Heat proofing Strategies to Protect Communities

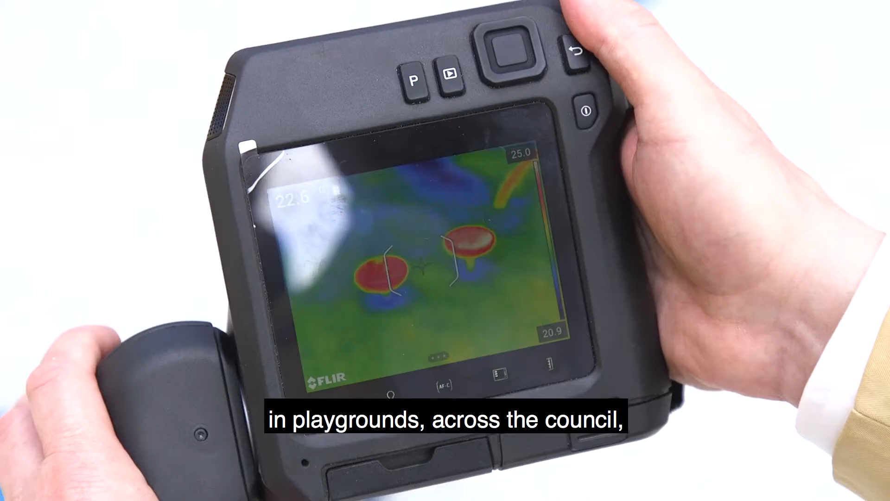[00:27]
Through the work that we've done capturing heat in playgrounds across the council we found alarmingly high surface temperatures.
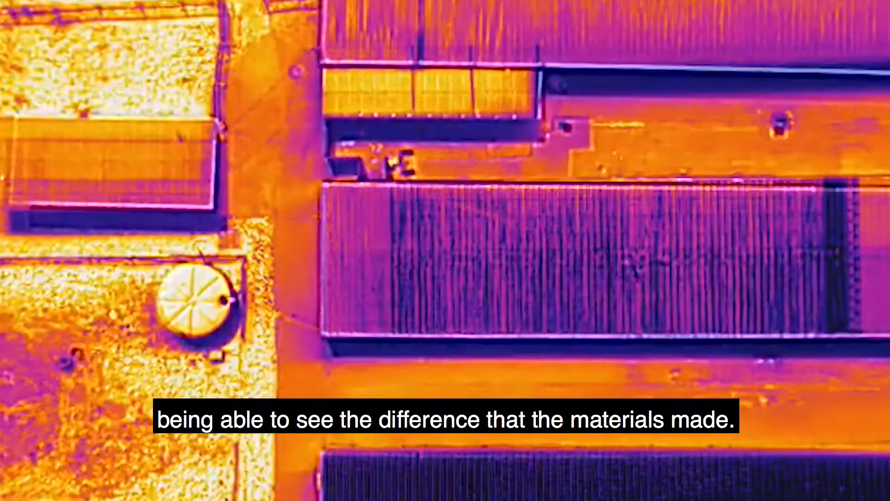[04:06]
So different materials on the ground or the roofing material did actually make such a difference to the temperature.
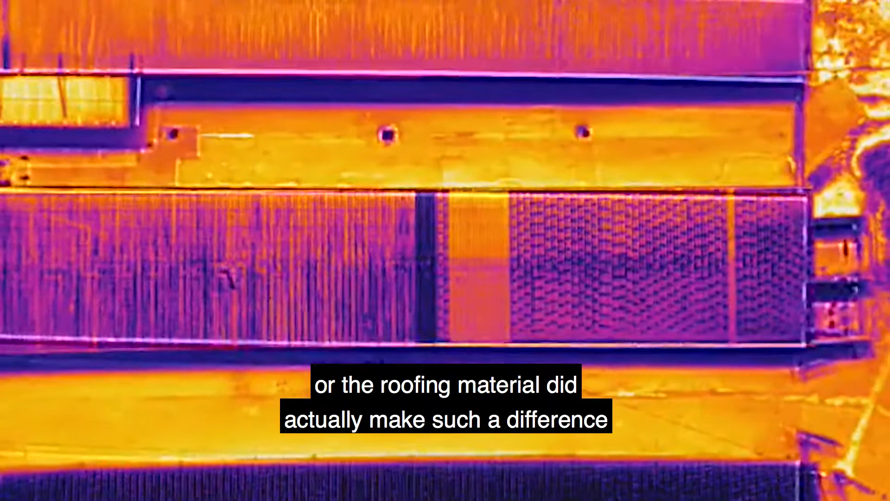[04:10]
Some of the greatest improvements we could see were quite easy winds.